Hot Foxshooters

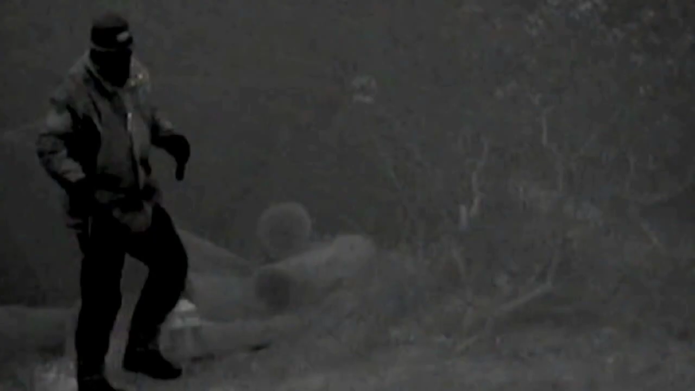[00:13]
2014 is all about thermal, thanks to Darren Rogers, better known as the Prince of Darkness on our airgunning programme Airheads,
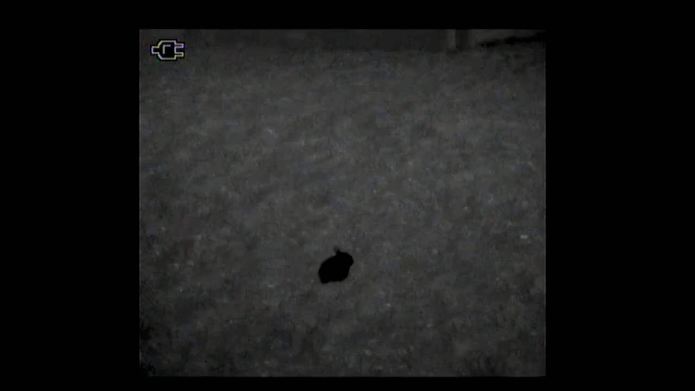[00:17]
bringing along his guide thermal unit, we're producing some quite terrible images.
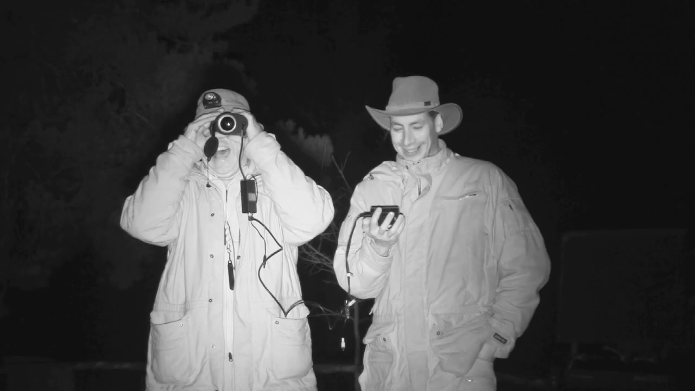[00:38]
Needless to say Darren remains the other side of the thermal for this picture.
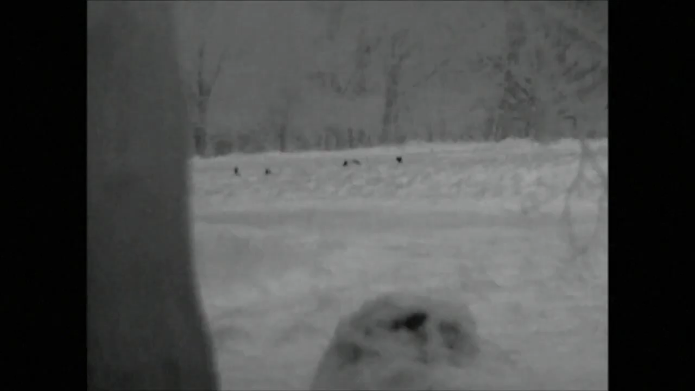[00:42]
As well as a superb spotting tool, thermal also shows Roy's glow. Now we know he has a natural aura anyway,
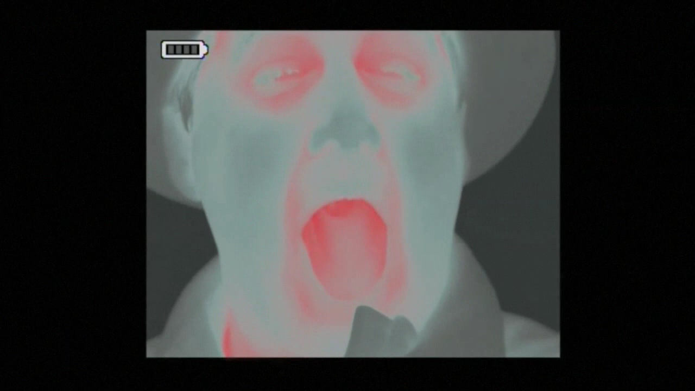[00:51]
but today it is supercharged thanks to a thermal waistcoat he's been sent to test.
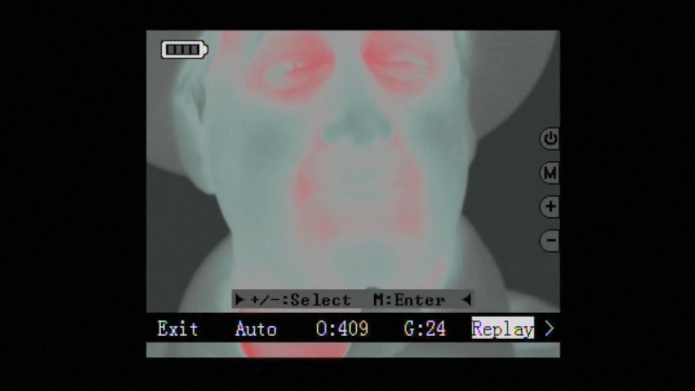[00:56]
It doesn't need a bigger one.
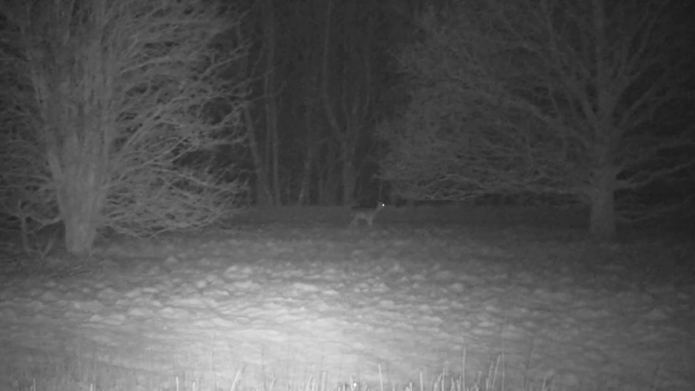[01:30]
Roy uses mouth calls and the western river too.
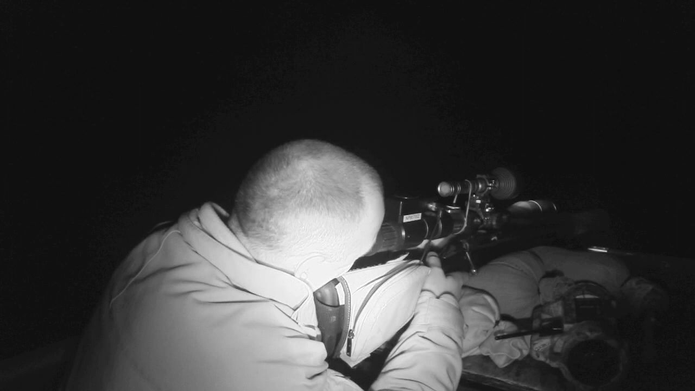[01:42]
Our next field offers Darren a great chance. He's using night vision tonight and the night master IR
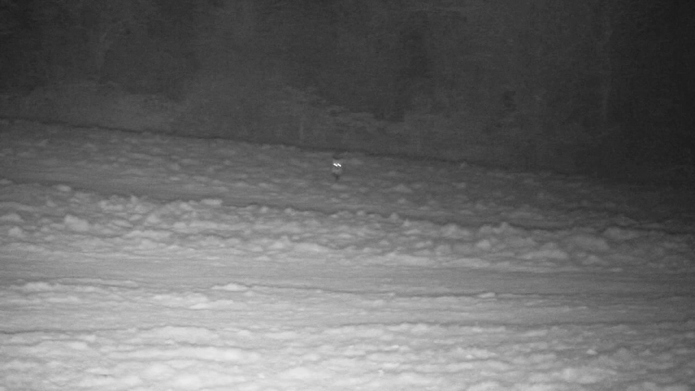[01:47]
illuminator draws in the fox like a tractor beam. It's a done deal.
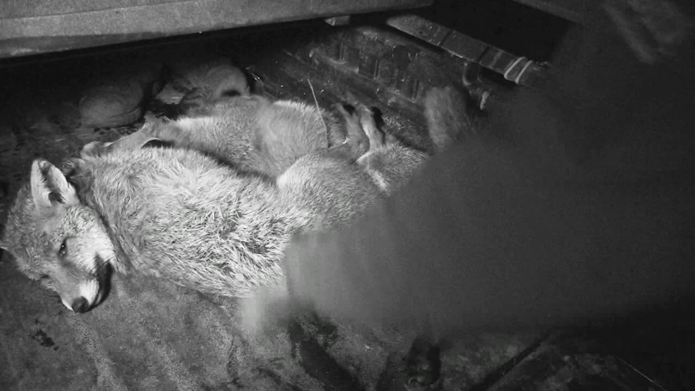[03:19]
it disappeared and we just held the lamp above it
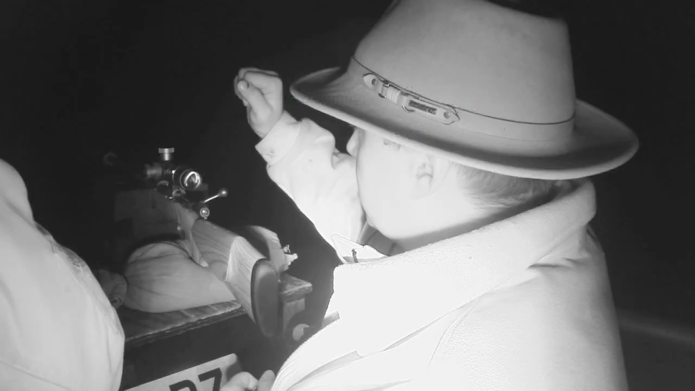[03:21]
so I could get the scope somewhere near it and that just as Darren pulled the light down onto it it just allowed me enough time to get a shot.
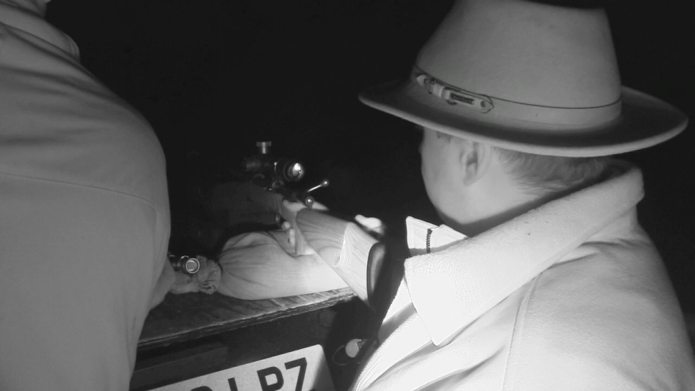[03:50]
It holds the rifle really nicely and it is very easy just to swing about and it gives you a real steady almost bench rest form of shooting.
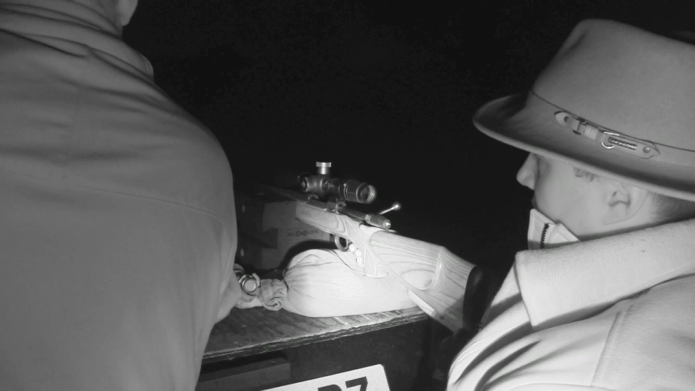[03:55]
So for long range shots I would have thought that is going to be really good.
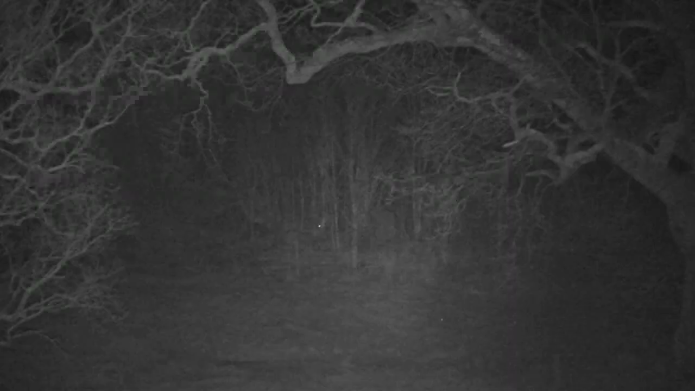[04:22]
After admiring the dentistry Darren is back in the chair. Roy's calling works again and again we have to manoeuvre to get ourselves in a position with a suitable backstop.
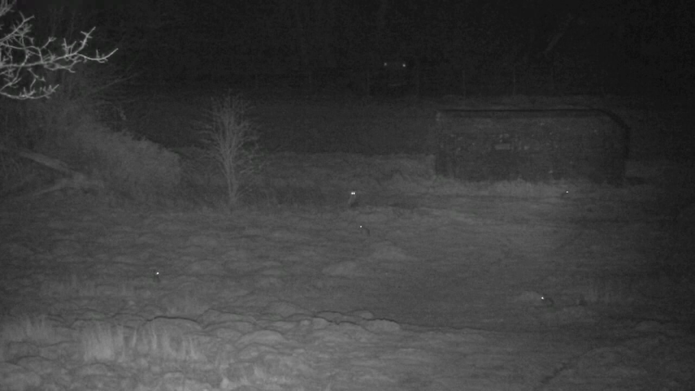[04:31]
We have got a full moon tonight so it is not the ideal conditions. We are literally lit up like pimping on the backside.
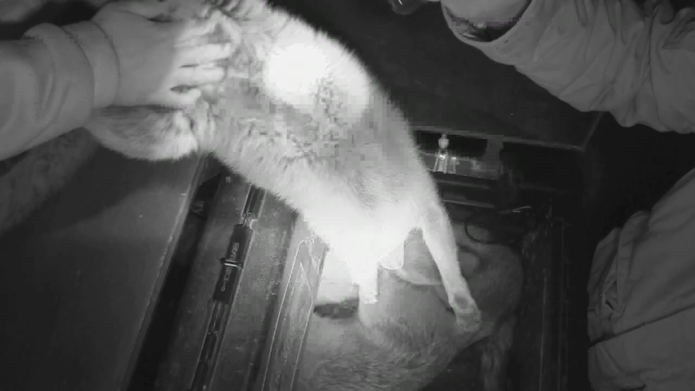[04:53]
So offering a fantastic opportunity. We just pulled the gaiter up. Darren got on him, squeezed the shot and we are number three in for the evening. This time it is a vixen. Now as we are heading towards midnight the temperature is falling
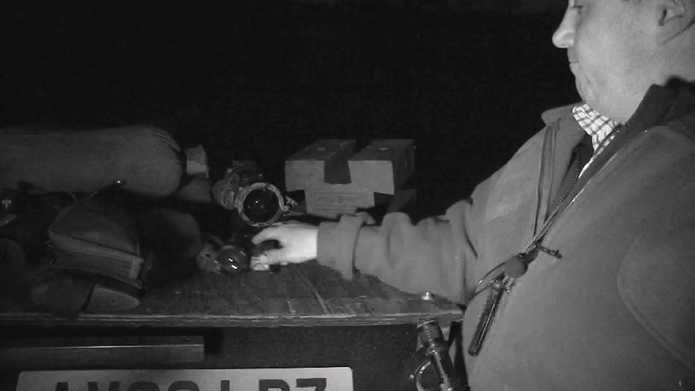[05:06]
but someone on the gaiter is feeling warm and smug.
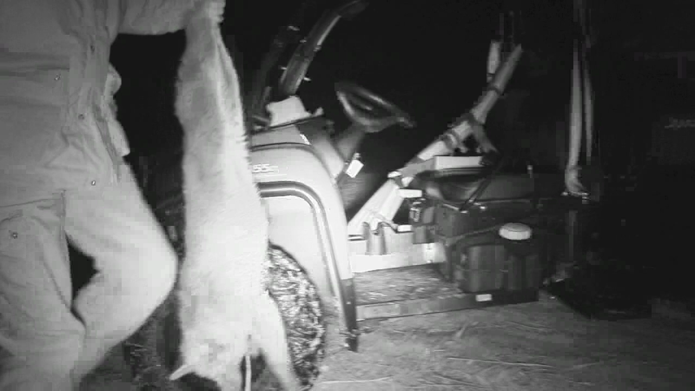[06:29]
So four in the bag and as Darren says we have had worse, especially given the entourage.